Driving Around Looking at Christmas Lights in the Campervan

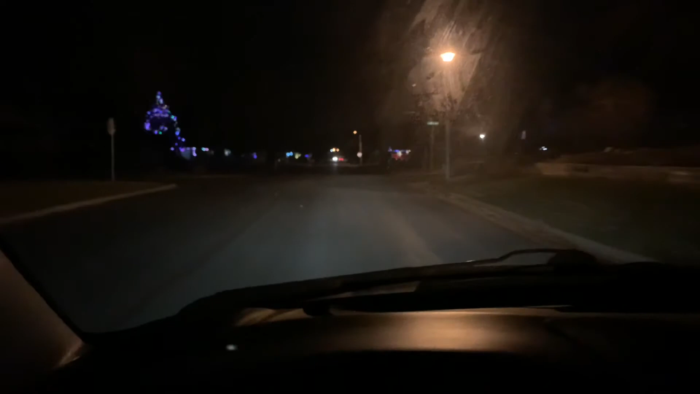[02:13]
It's a huge tree that they have decorated.
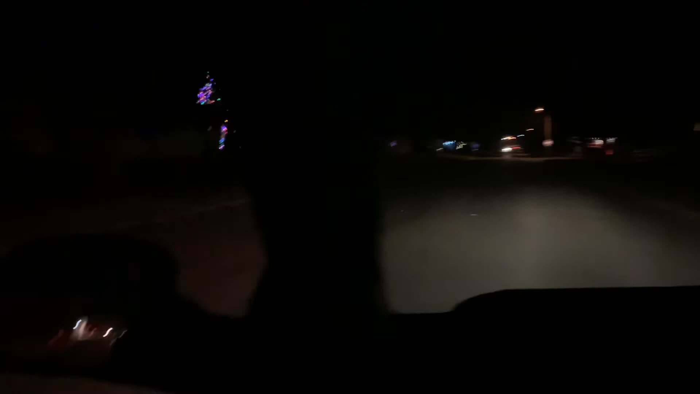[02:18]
Wow, look at that. That is awesome.
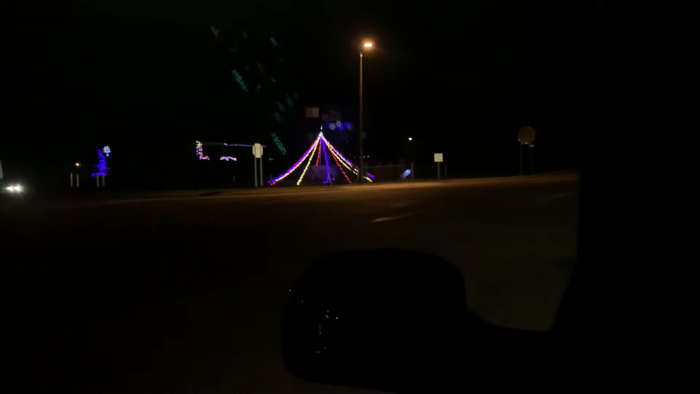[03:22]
These people have, like, a tree or something. I'm not sure what that is. There's a big flag on the top.